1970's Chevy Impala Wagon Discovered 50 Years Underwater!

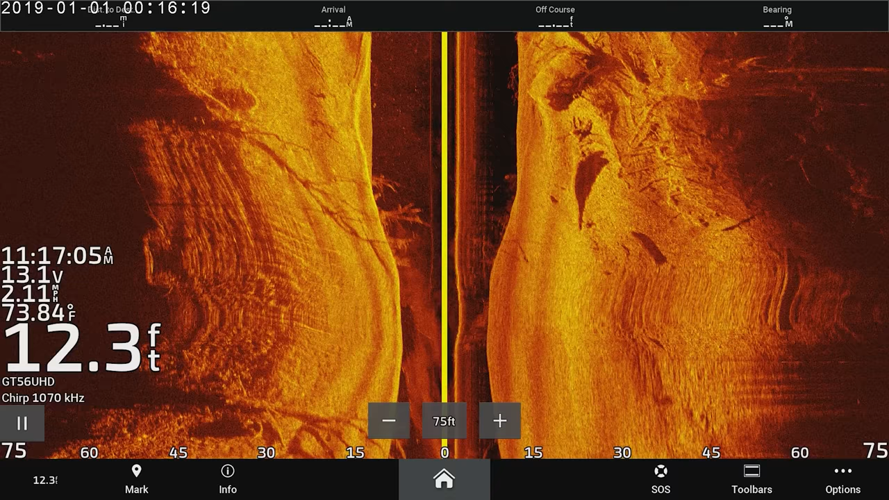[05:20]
On screen: depth 12.3 ft, water 73.84°F
Just went directly over it. So now I'm like, well, that's going to be easy. Hey, how come we couldn't get a shot like that last time?
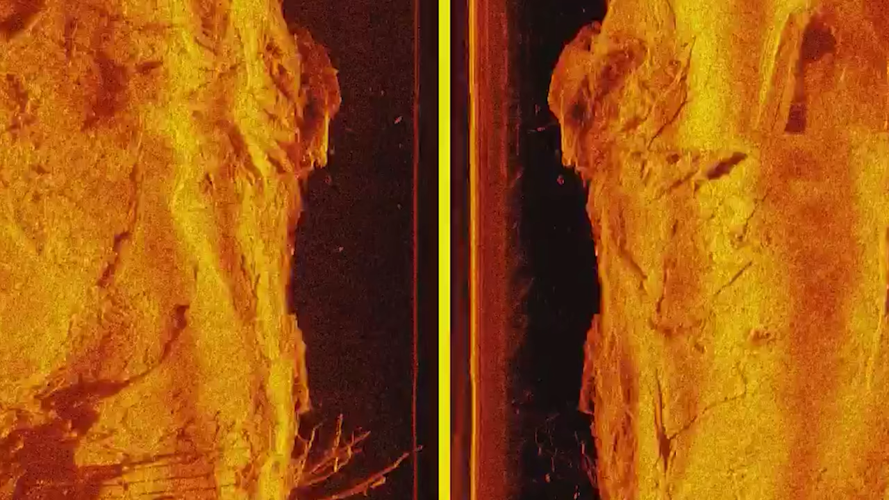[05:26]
Went right over. You could like totally, you can totally see it.